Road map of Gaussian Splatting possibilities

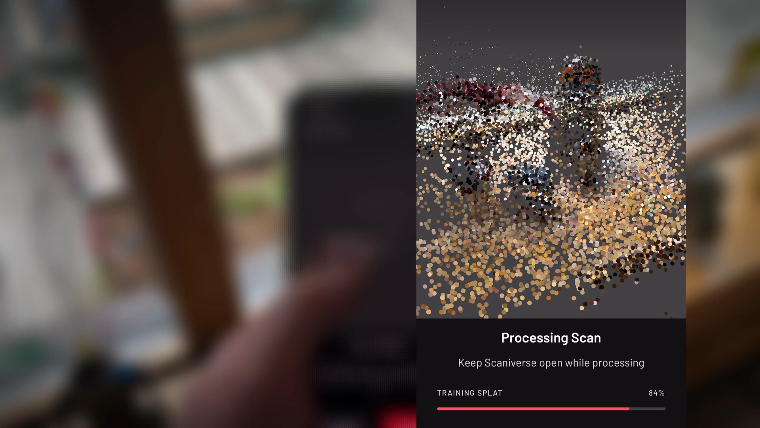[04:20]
It does not send the data outside for processing, but it really utilizes the current capabilities of the smart device and produce a 3D GS model directly on your phone.
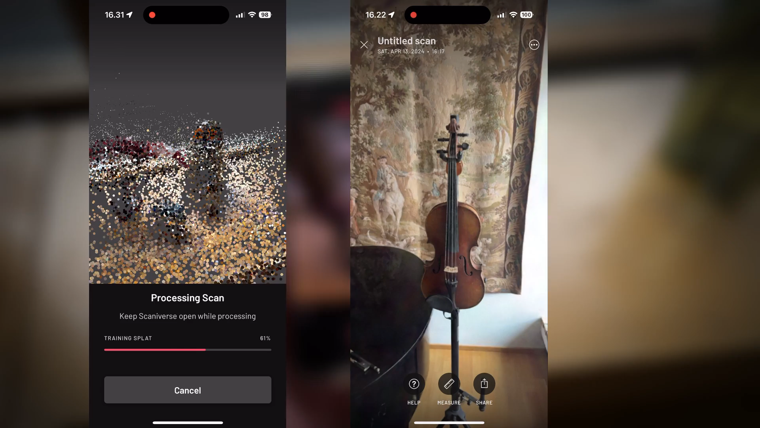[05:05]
up the device and with that viewing the models can be also quite laggy and slow.
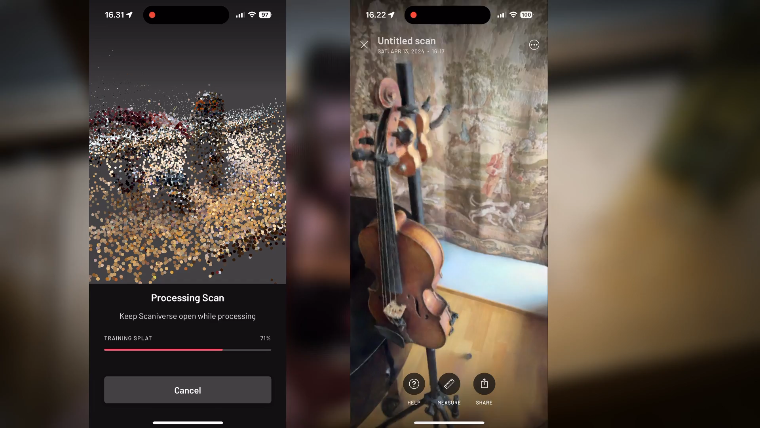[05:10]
But overall this real-time splat generator
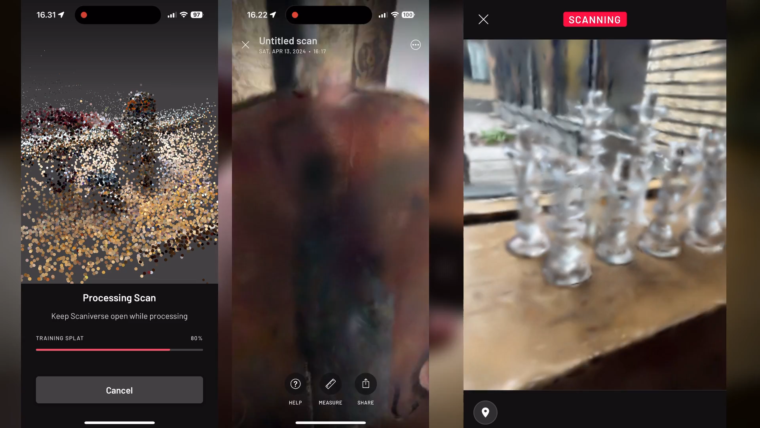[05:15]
is a really fun and cool scanner and I recommend giving Scaniverse a try.
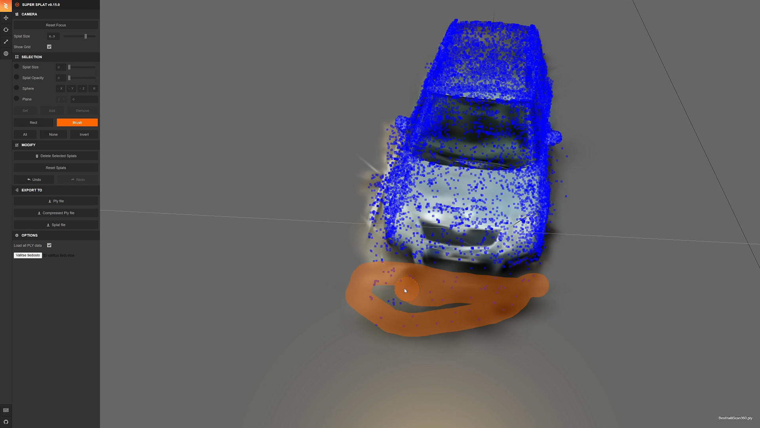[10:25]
When you have edited your Gaussian splatting model you can download the edited file back to PLY format.
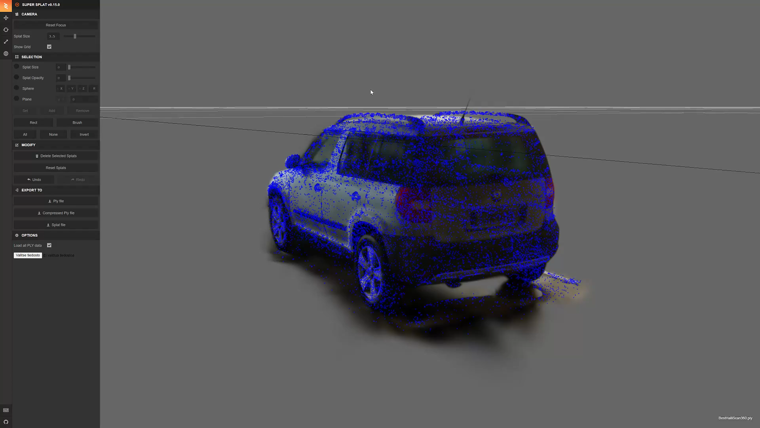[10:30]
SuperSplat is a fast and necessary basic tool tool that is needed in Gaussian toolbox.